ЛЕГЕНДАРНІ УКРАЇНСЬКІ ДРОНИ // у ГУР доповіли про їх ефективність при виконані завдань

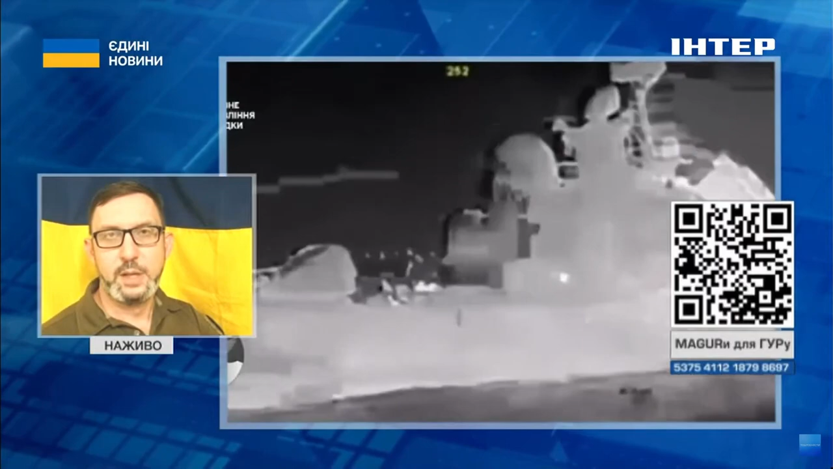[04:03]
Також цей дрон, він може йти як в пілотованому режимі, так і в автономному режимі по завчасно закладеній програмі.
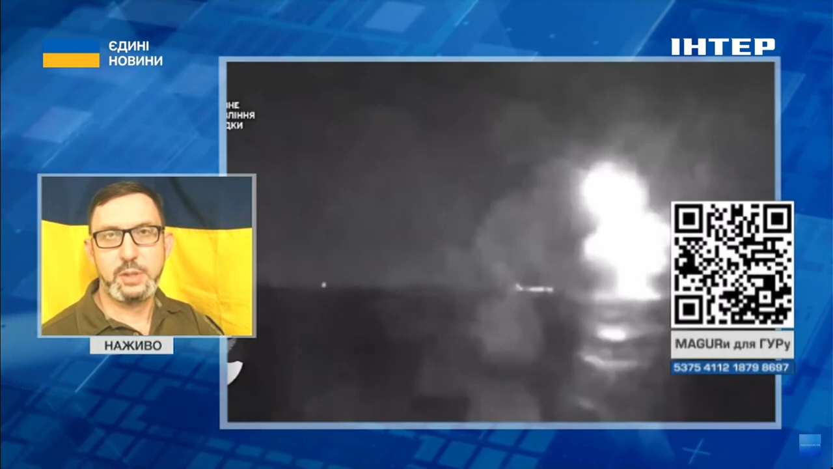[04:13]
І тому я нагадаю нашим глядачам, що на вітчизняну розробку і вітчизняні дрони надводні,